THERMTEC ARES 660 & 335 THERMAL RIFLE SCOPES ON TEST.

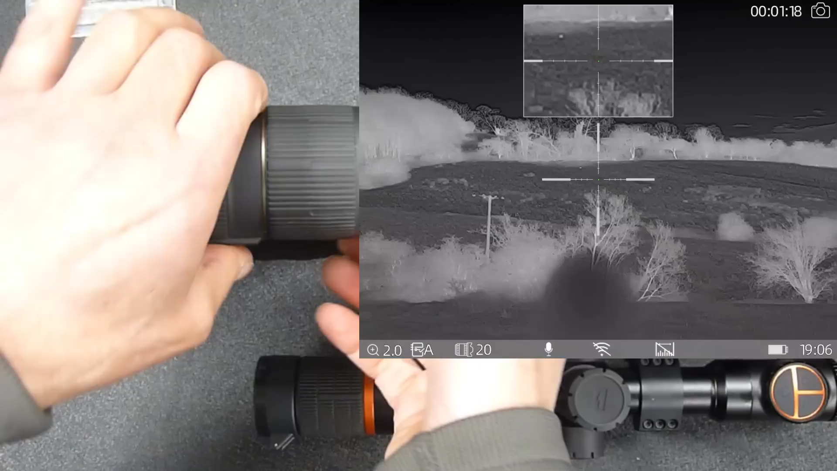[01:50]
twisting that collar you would tend to put one of those break
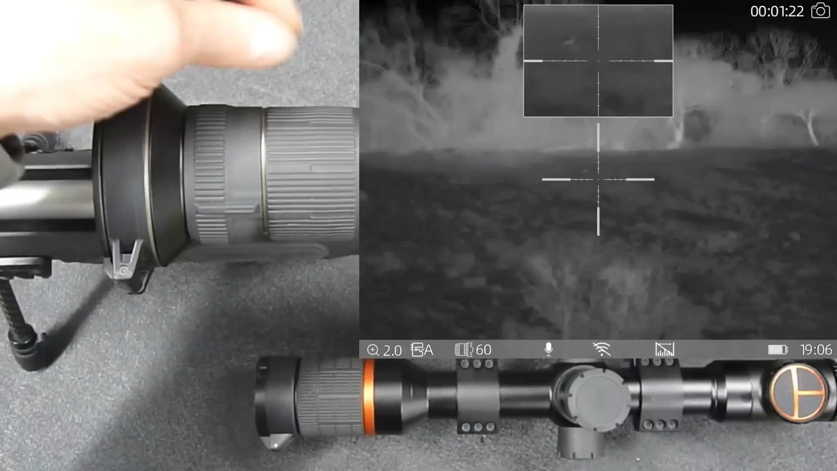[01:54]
off arms on there just for a bit of leverage so how does this work well on the 20mm
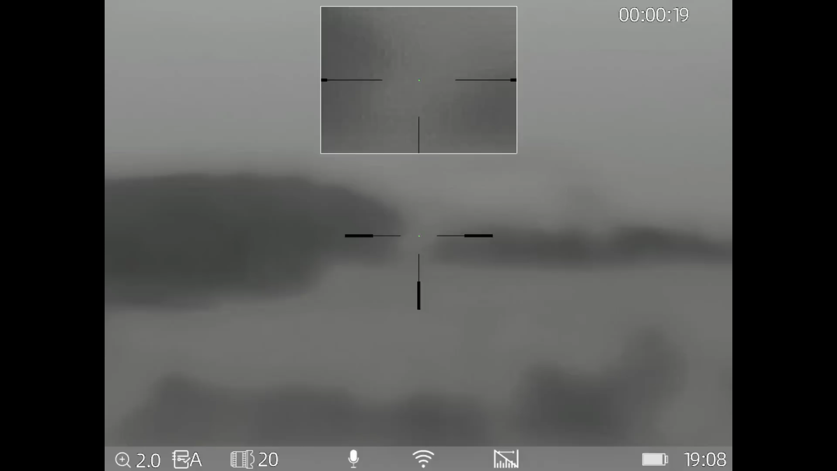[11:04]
yards away right on the top of that peak is a roe deer it's been there for quite a while this is on the 20mm lens you can see that in the bottom of the display I'm just gonna whack that across now to the 60mm there you go it's actually a buck you can see his horns on the top of his head and I haven't adjusted the focus yet so I'll just sharpen that up a bit there we go something sat next to it there's a rabbit or something there
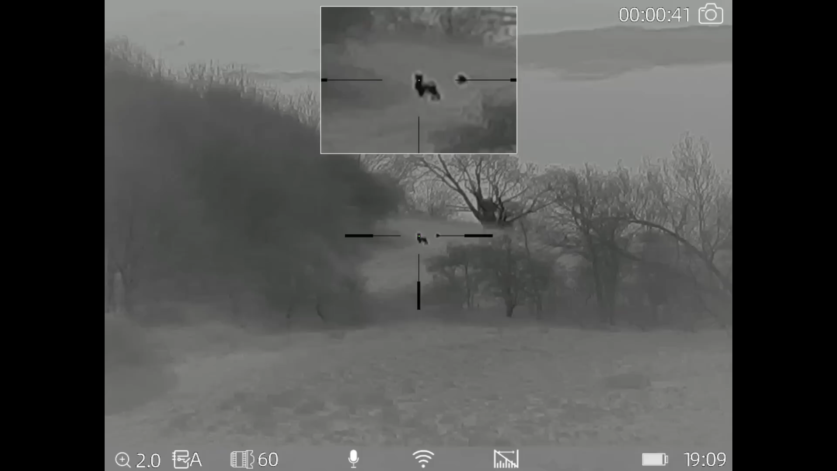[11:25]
but impressive bit of technology that is an idea if you want to shoot
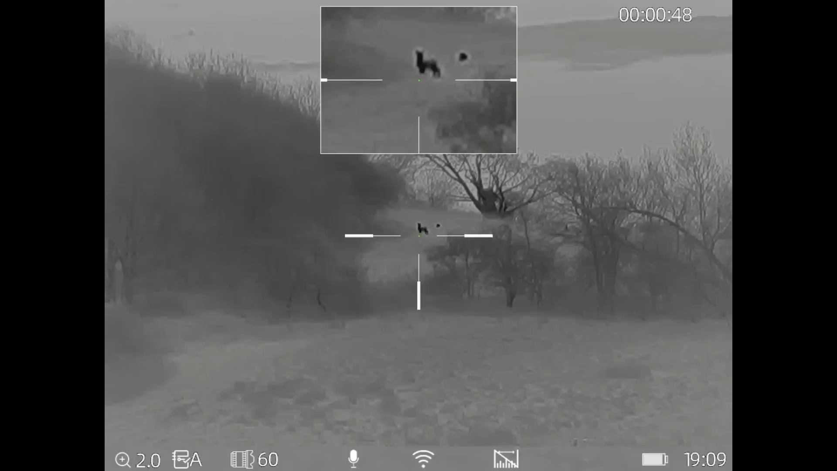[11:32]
rabbits short-range rabbits and now up to a long-range fox
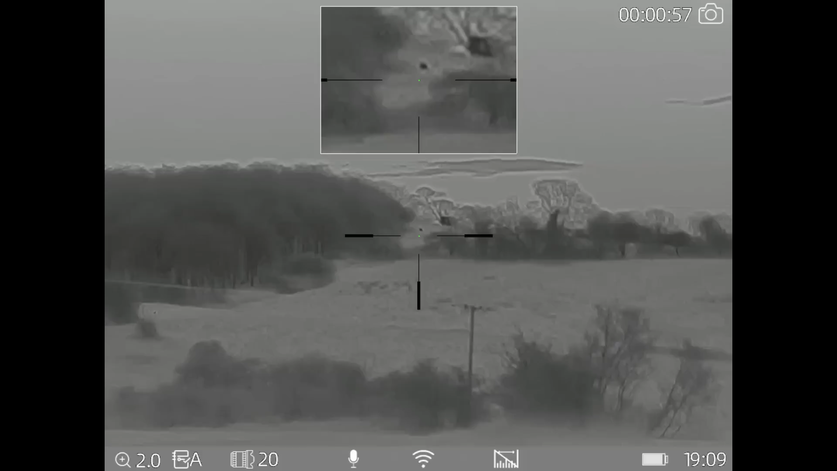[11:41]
well that's that roe that we've seen he's just popped his head out around the corner of that bush and quite clearly see it I think if that's the one I saw the other night it is a buck he was right on the top of that ridge the other evening though so he's quite happily
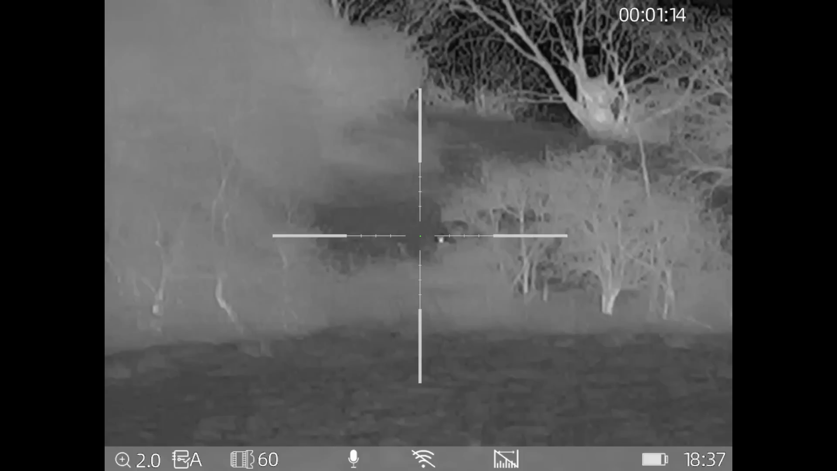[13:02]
right button also does the camera that's a picture and what it does it puts the main picture to the zoom that the picture in picture previously was so two times zoom and I can wind that back wind it up let's go back to there we are base magnification on the 60mm lens so now by pressing and holding the menu button on the left hand side there we go so let's get to the top of the menu so top of the shop your colour so you've got your white I'll go through that it's
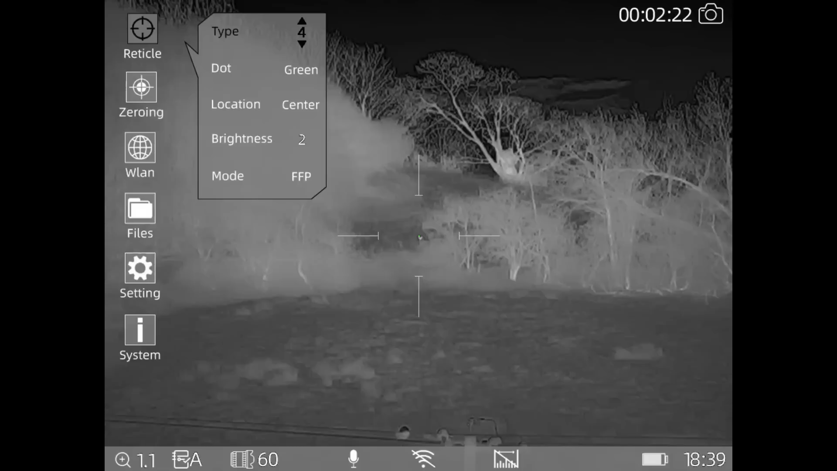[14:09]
that's number six number five nice little cross quite like those
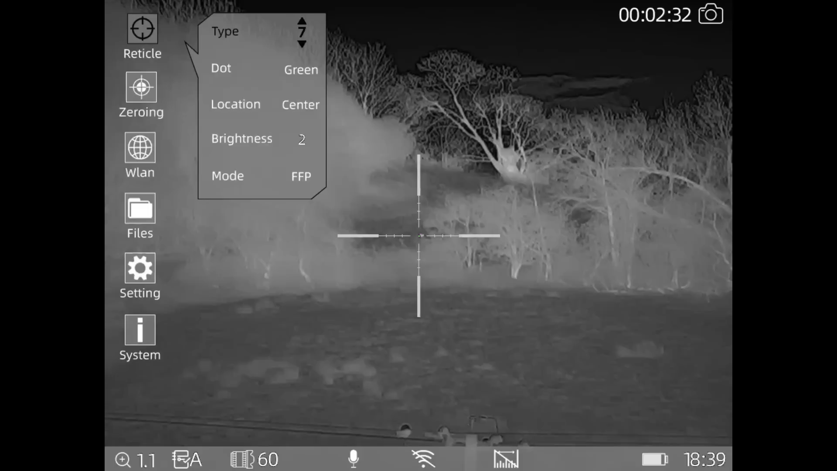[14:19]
and that's almost back to the sort of reticle you'll find on a hawk scope and press and hold that let's go down to let's go back to that go back to the colors for a moment let's go down to green so that's talking about the dot in the center of that target so we can go
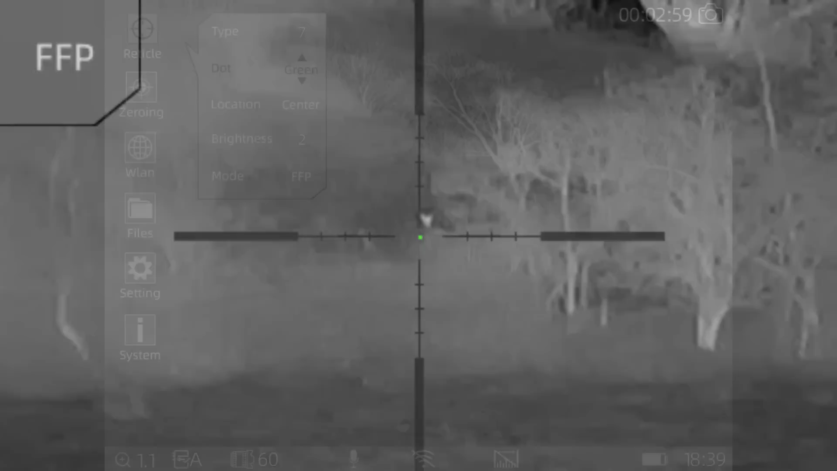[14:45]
turn it to red
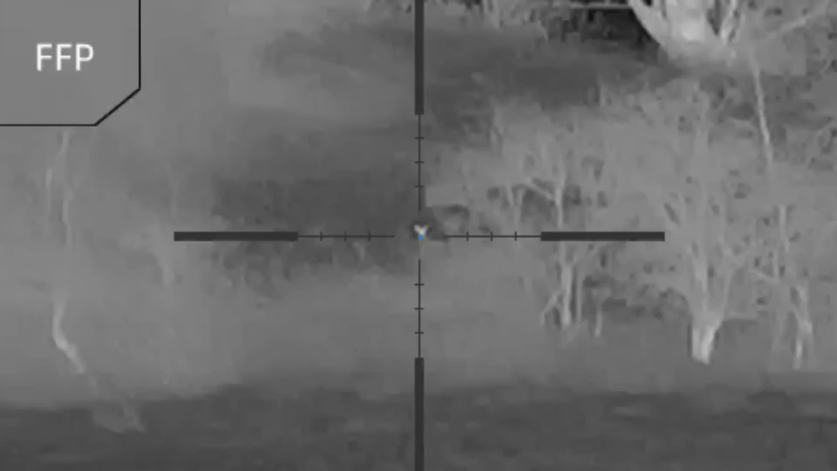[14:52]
blue back to let's go back to green prefer that first focal plane second focal plane is what the FAP stands for so that's pretty self-explanatory go back out of that zero in well this is already zeroed and there is an auto zero function on there
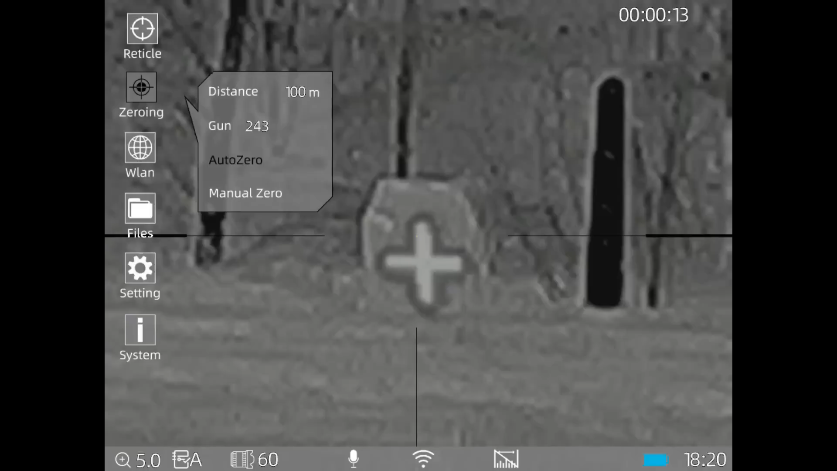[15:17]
and i did try it the other night but it's really warm and i think that was a problem why it wouldn't work
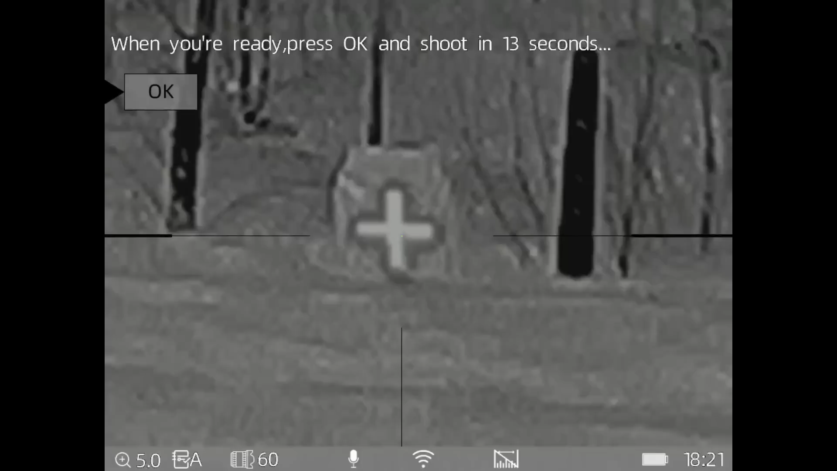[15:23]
but i have spoken to both the importers and they said
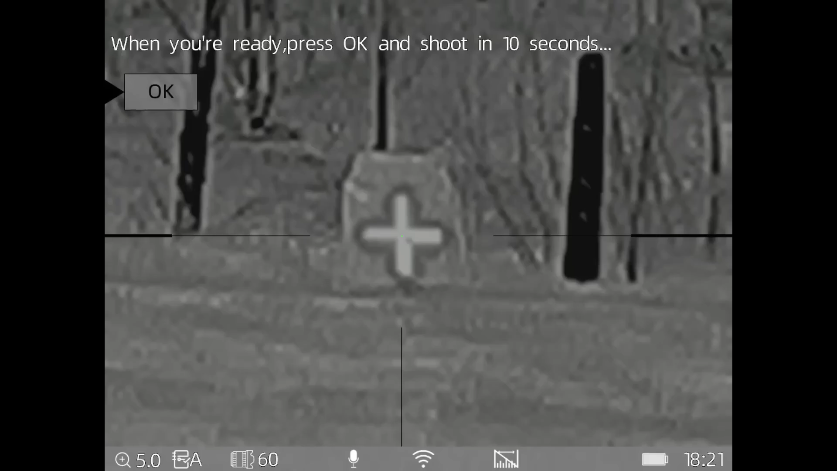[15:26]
they've been out with a demo gun and it worked perfectly fine so it's
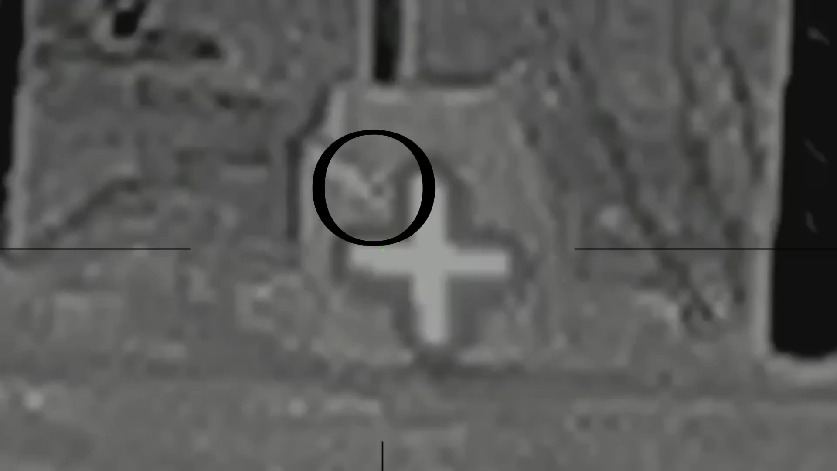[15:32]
something to try out obviously i think when the weather's a bit colder that would work you've
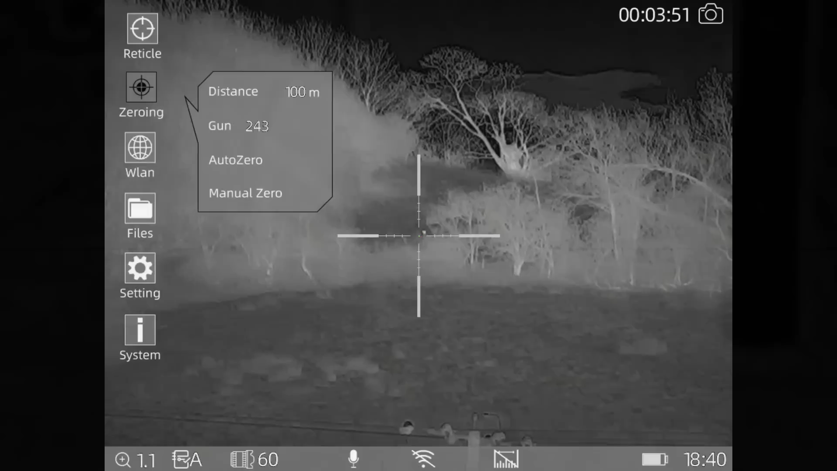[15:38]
got your bluetooth or your wi-fi there obviously the files now that's your video files and what this is really good with you can actually play the video back that you've just taken so that's quite a handy thing
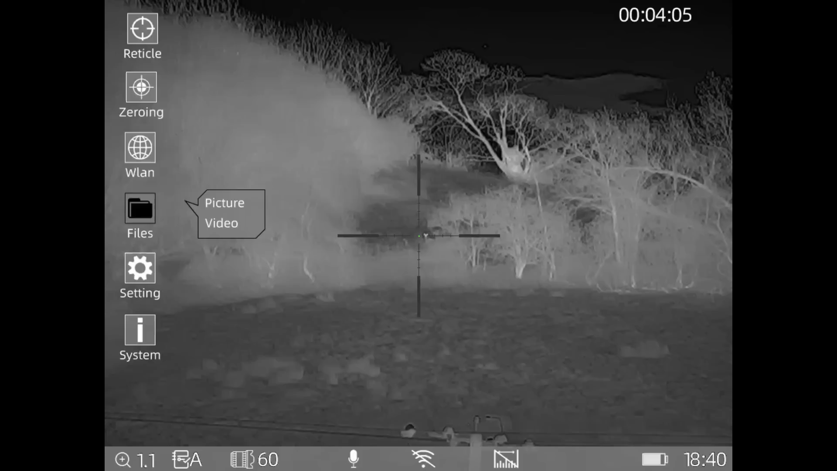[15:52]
especially if you think you've missed something you can play it back and have a look and see exactly if you did miss it or whereabouts that shot placement went so
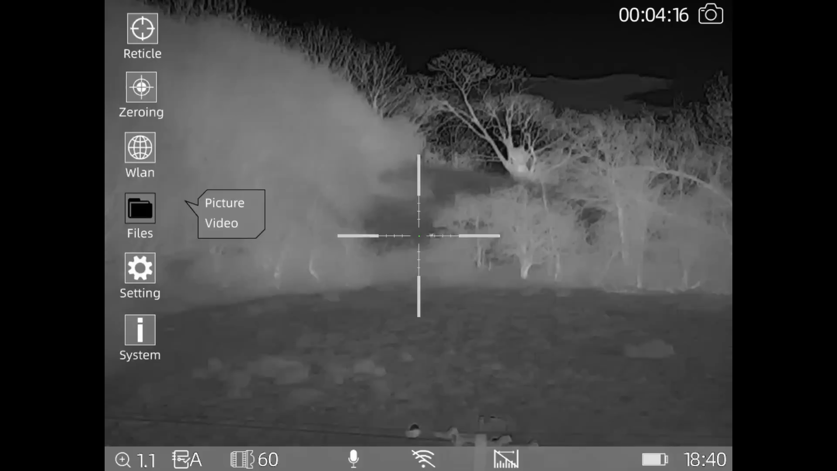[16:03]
settings are obviously it's just a bit flicky that so tracking that is live tracking so that will track something which is hot let's just go back to that let's turn that on so you'll notice now there's a blue box up in the top there and obviously the sun has just gone down that tree is still quite warm so that's why that is picked up that hot spot of that tree there's not enough hot heat from
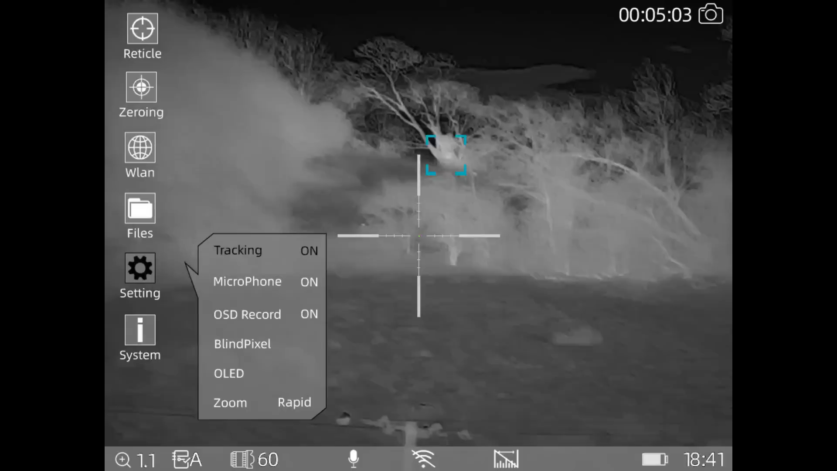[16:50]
the deer which is over there that's just seen it now look so that's just picking up on there that's only a head there that we can see so that's what the tracking is it will show you what's moving around so let's just turn it off again obviously microphones on on-screen recordings on and you can also have the recoil activate activated video as well on there the zoom i've got it set to rapid so it goes up in large increments rather than lots of small increments and you're spending all night winding the zoom in and out so that's basically all that is the system
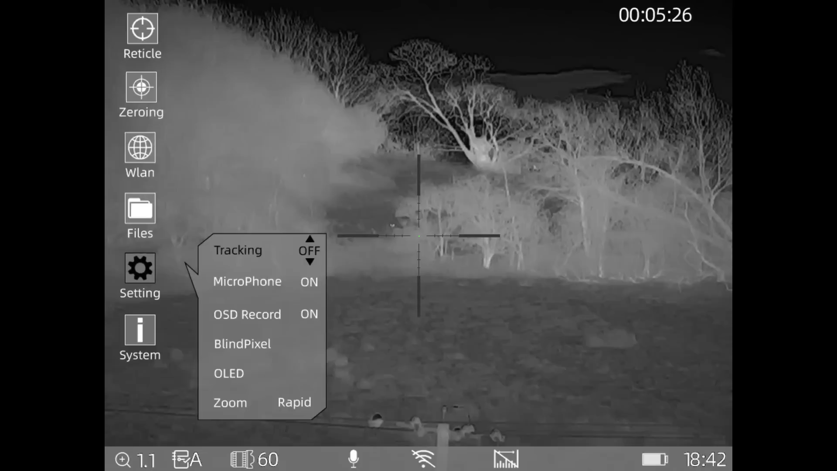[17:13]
let's just go back out of that
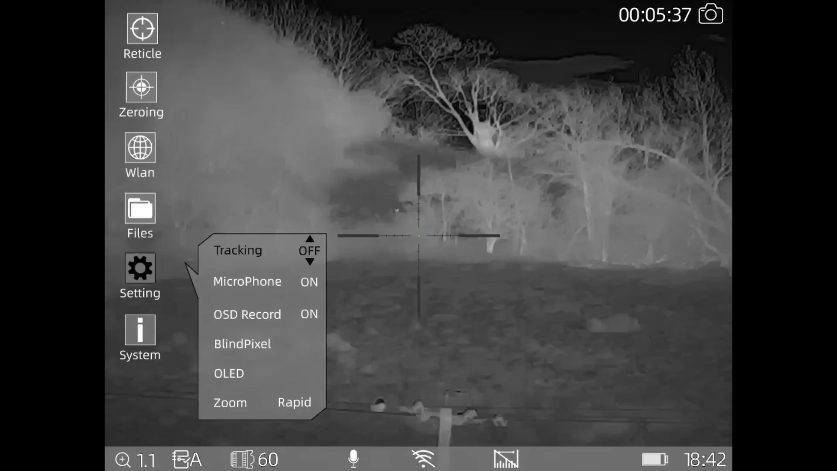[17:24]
so the menu is a bit intuitive it takes you a while just to get used to it so if it's white it doesn't do anything so obviously time and date language reset if you want to just dump all the memory on it and go back to the standard factory settings and the update is if there is any firmware updates online you download that firmware update onto the memory card or the scope as it is seen as a memory card on your laptop
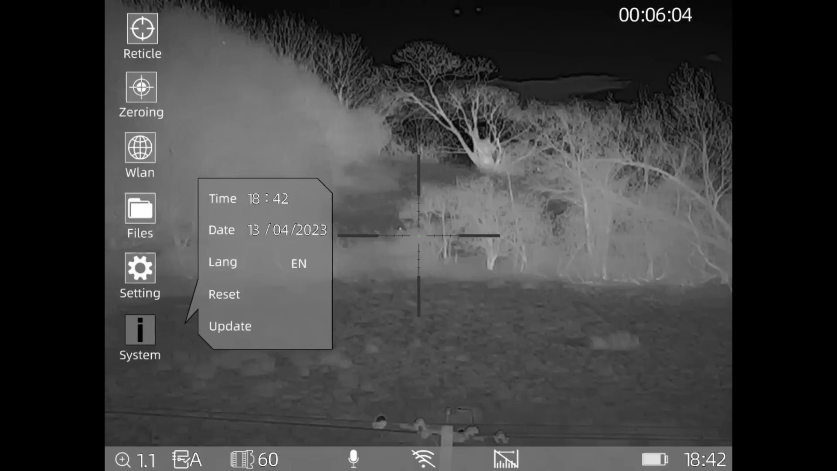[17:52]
and then just press update and it will automatically load up there turning the scope on and off as it does it so that's pretty much the menu just turn it off again now so all the buttons are controlled obviously at the rear so you've got your camera on and off your picture in picture and your color palette so what i'm going to do now is i'm just going to shut the cover up
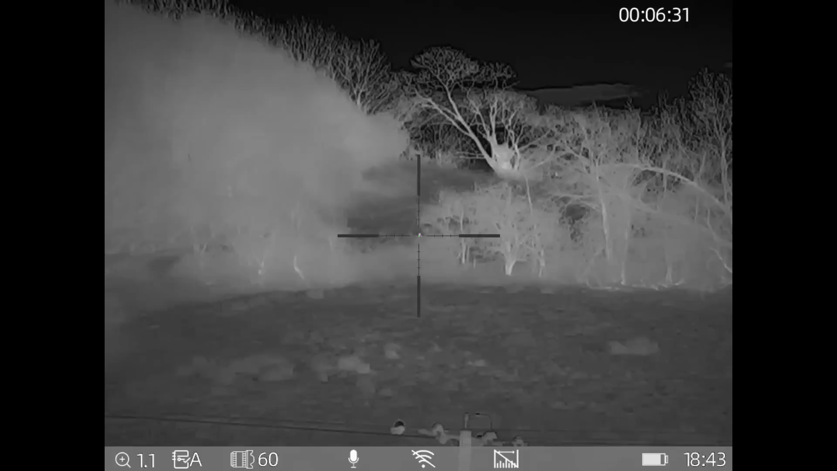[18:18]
and do a manual refresh of that screen because it started to look a little bit cloudy on the left hand side so
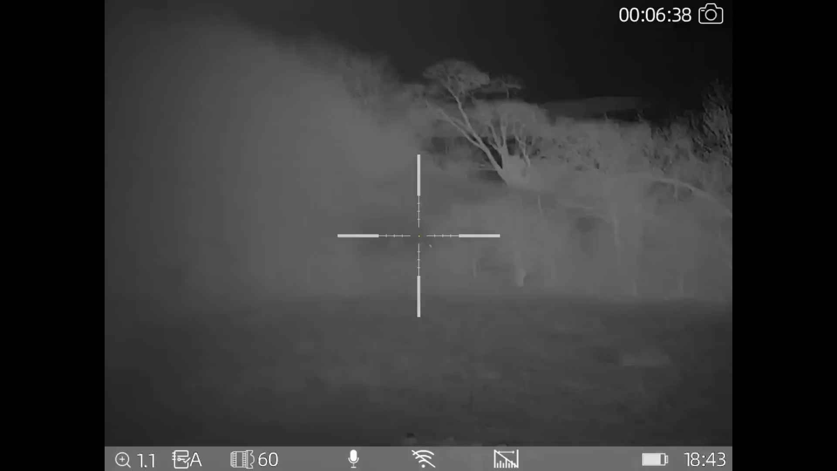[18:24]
shut the cover up two quick presses on the left hand button
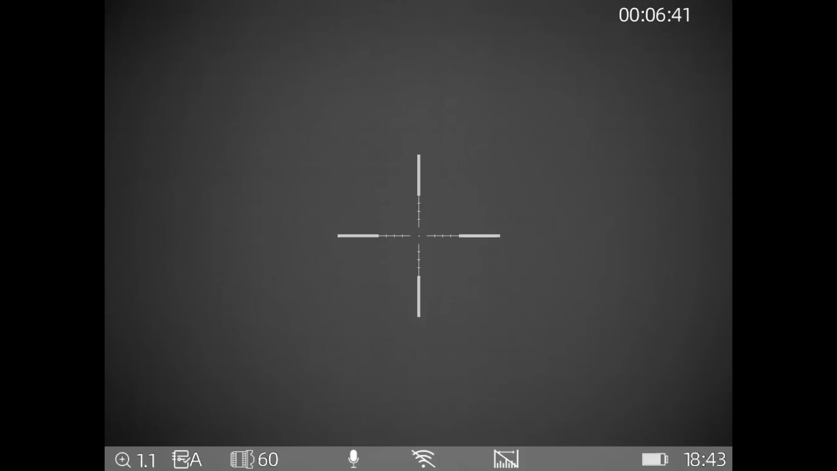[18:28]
please close the lens cover i have done so i'm now going to press okay